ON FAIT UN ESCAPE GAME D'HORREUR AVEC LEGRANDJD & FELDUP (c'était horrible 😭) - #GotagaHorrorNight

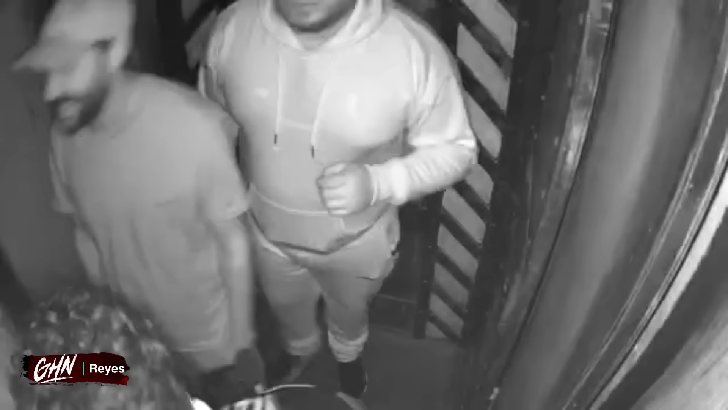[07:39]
Non. What the fuck? Ah oui, ça descend très bas. Oh, putain. Vous entendez? Ça bouge beaucoup, les gars. La caméra, je suis désolé si ça vibre.
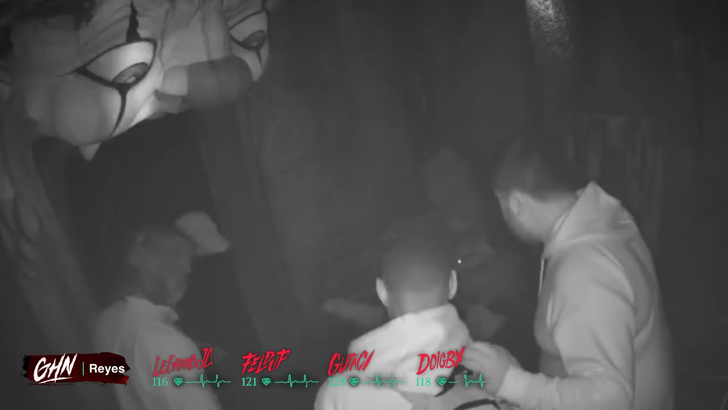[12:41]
Ah. Couper? Faut couper. Ah! Faut couper. Mais là, c'est quoi que t'as dans ta main?